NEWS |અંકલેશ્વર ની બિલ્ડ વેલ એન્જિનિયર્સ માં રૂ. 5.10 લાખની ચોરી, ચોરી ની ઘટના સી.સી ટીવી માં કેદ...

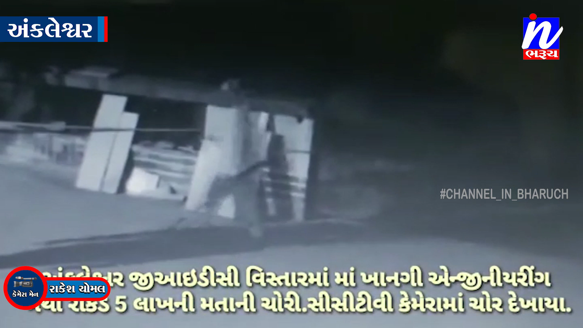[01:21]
કંપનીમાં લાગેલ કેમેરામાં ગત તારીખ 18મી તારીખે 2 જેટલા બુકાનીધારી ઇસમો કંપનીની બારીમાંથી ઓફિસમાં પ્રવેશ કરી ડ્રોવર તોડી તેમાંથી રોકડ રકમ ચોરી કરી ફરાર થયા હોવાનું જણાયું હતું।